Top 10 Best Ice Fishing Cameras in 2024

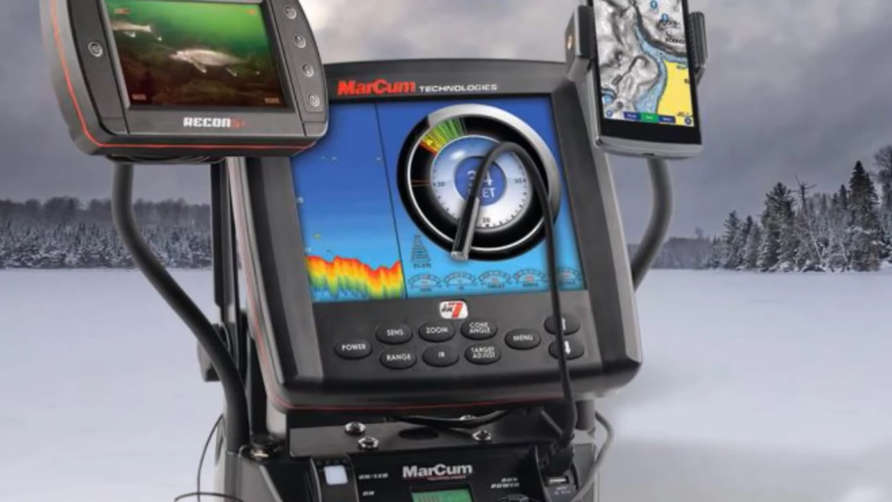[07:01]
This is a professional system for someone who wants to use their monitor in some of the tougher visual environments.